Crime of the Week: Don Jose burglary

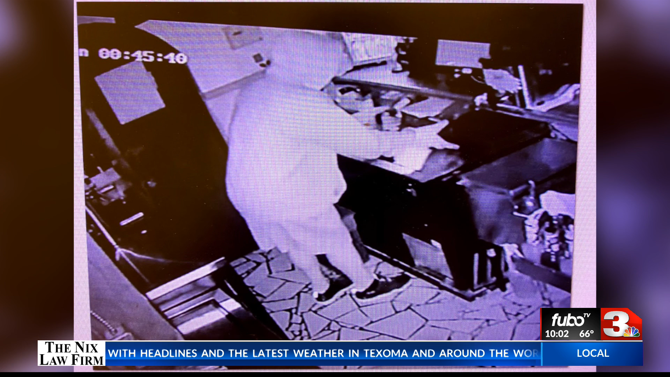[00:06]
It happened last Sunday morning, September 27th at around 1240. Police say two males broke into the business there at 2601
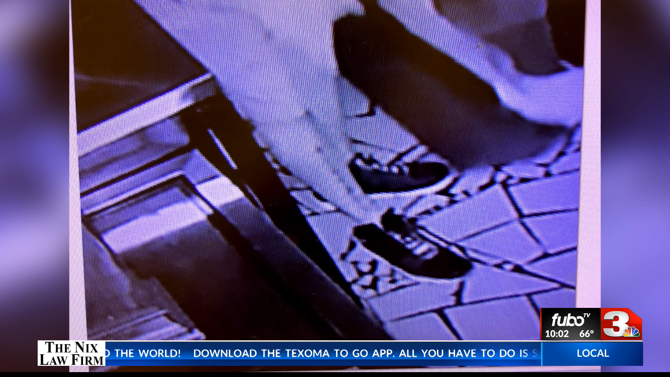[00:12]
10th Street and stole two metal cash registers.
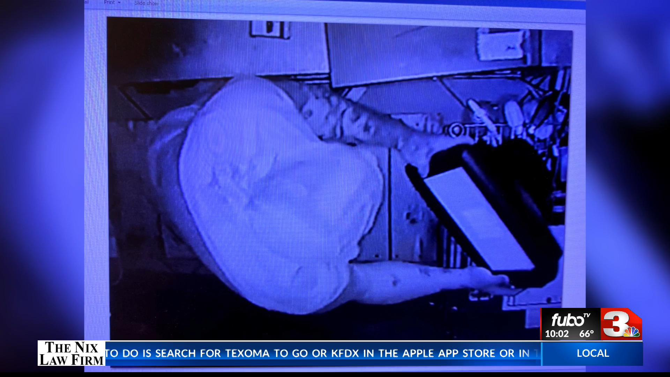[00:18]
If you have any information about this crime or any other felony crime, just call Crime Stoppers 24 hours a day.